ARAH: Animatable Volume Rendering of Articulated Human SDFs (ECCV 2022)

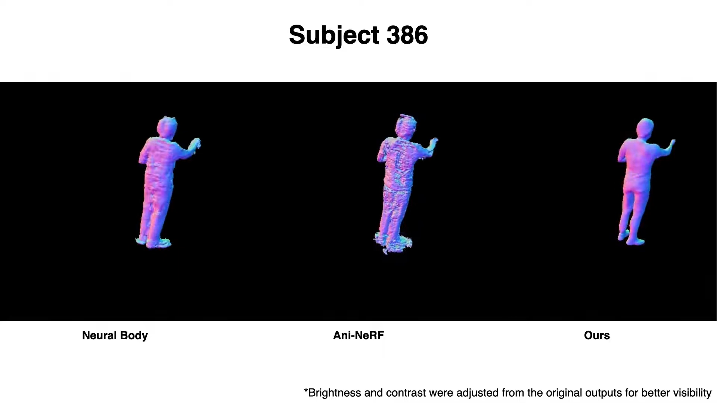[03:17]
Both baselines, neural body and animatable nerf, are based on nerf representation and thus suffer from noisy, inconsistent geometry and appearance.
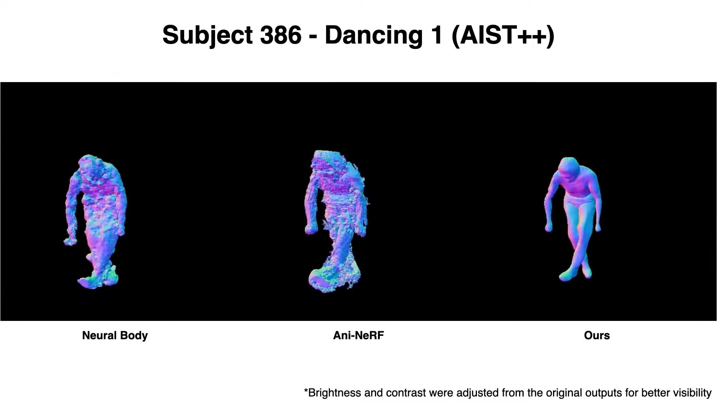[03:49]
Neural body models nerf in observation space, thus it has the worst generalization results on out-of-distribution poses.
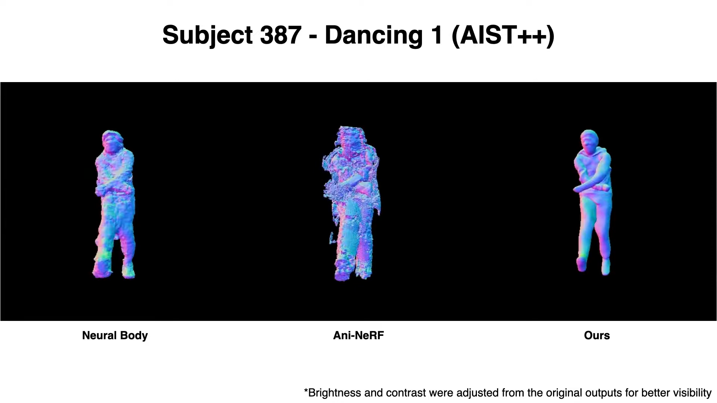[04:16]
correspondence from observation space to canonical space, resulting in good generalization results.